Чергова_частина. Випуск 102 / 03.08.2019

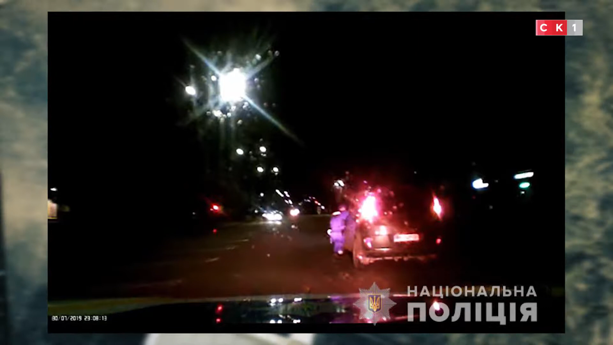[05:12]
що рухався із увімкненим аварійним світлом та маневрував по проїзній частині без показчиків повороту.